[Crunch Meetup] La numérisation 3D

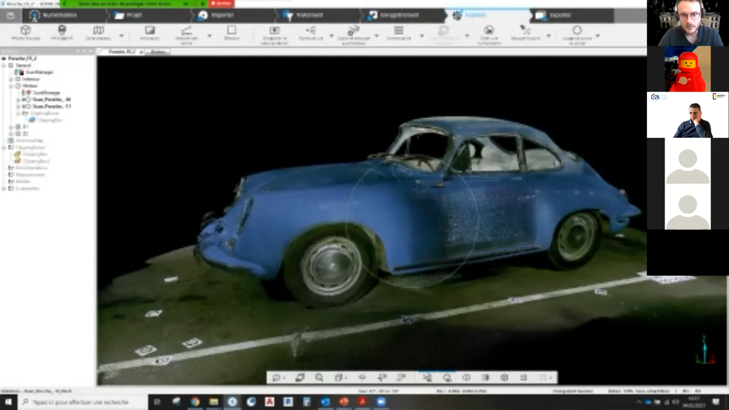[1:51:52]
Et ici, nous avons quelques scans du compartiment moteur.
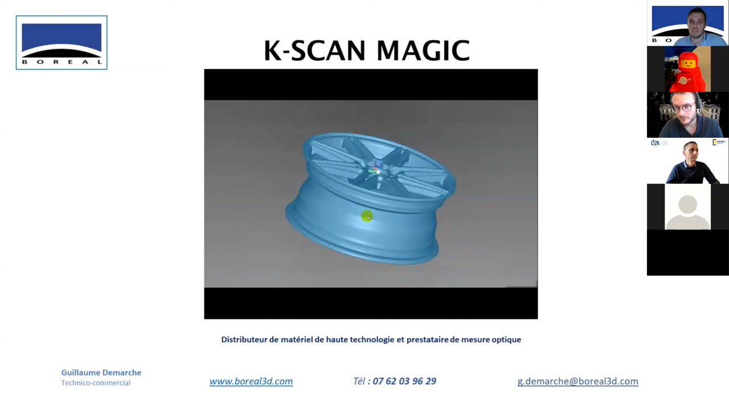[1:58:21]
Pour montrer qu'avec les lasers bleus, comme le disait tout à l'heure la personne de chez Creaform, on peut scanner plus facilement sur les surfaces brillantes.
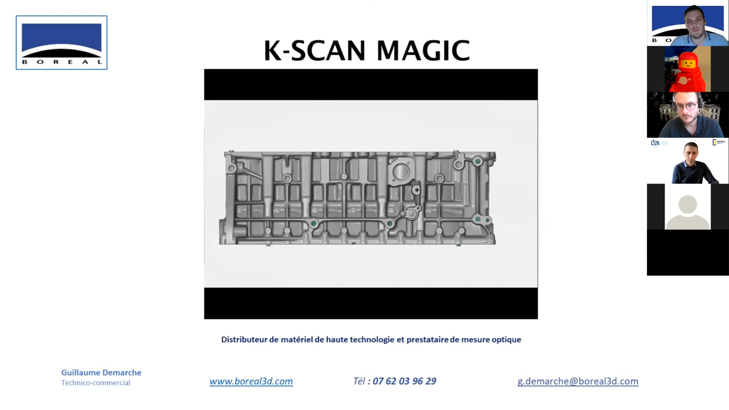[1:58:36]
Voilà, permet de faire du contrôle directement.
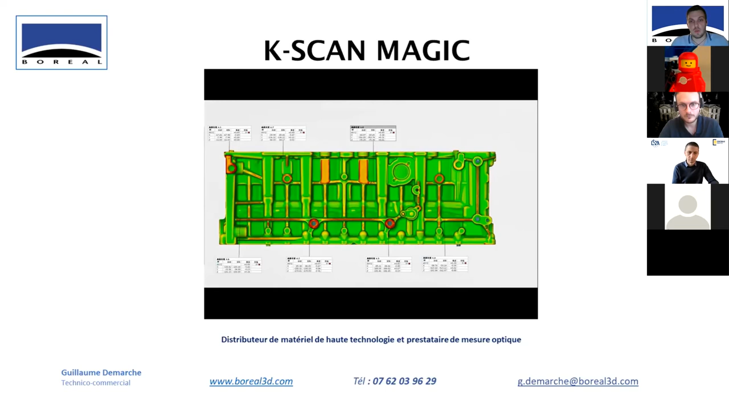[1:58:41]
Et là, vous avez le palper sans fil qui permet de directement venir prendre des points sur la pièce.